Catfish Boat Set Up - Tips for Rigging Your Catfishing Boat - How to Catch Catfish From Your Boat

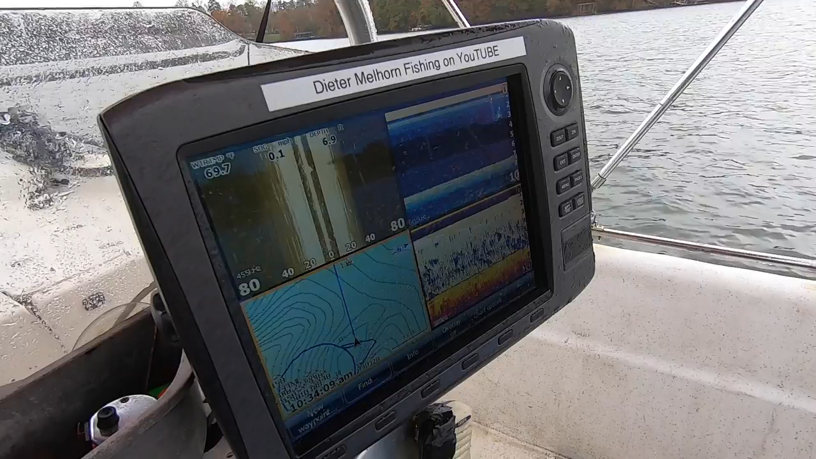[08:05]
is some older technology uh it is not even touch screen uh you have to push buttons
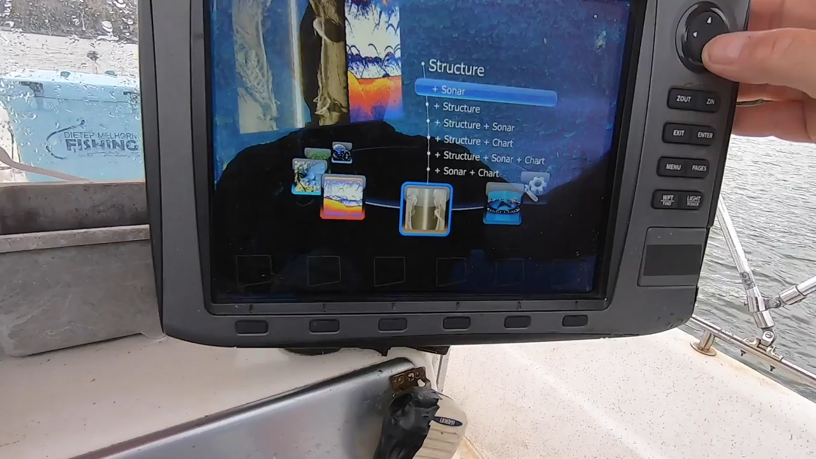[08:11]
to make stuff move but uh it has structure scan side scan mapping traditional sonar
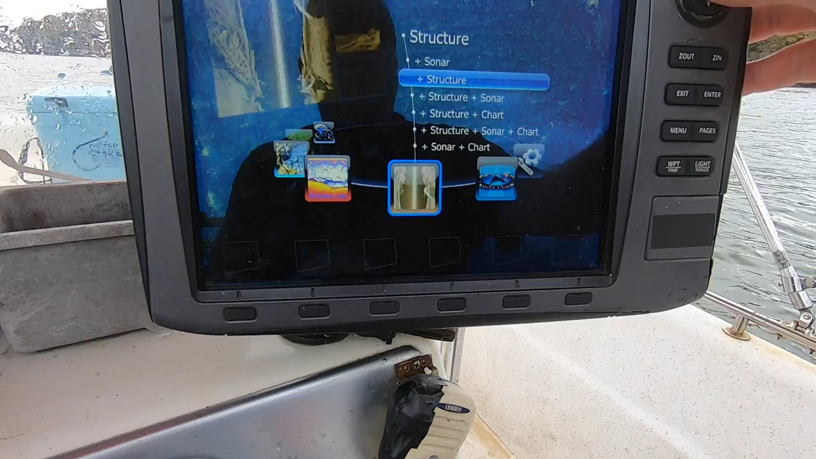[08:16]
all that kind of stuff um it is a great uh unit works great gives me everything I need uh there's some
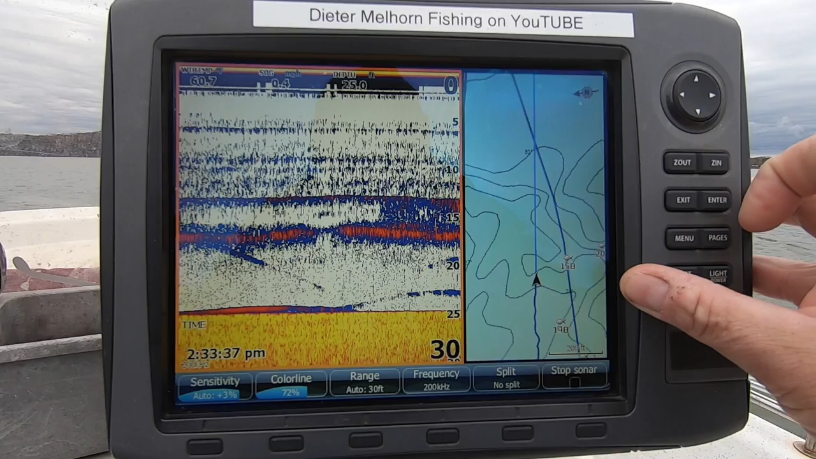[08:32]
far as stuff you must have you need traditional sonar and I think you need mapping all the other stuff live view live scope structure scan down sand scan side scan all that it's great it's great if you can afford it it's great if you can get it they are great tools to have in your toolbox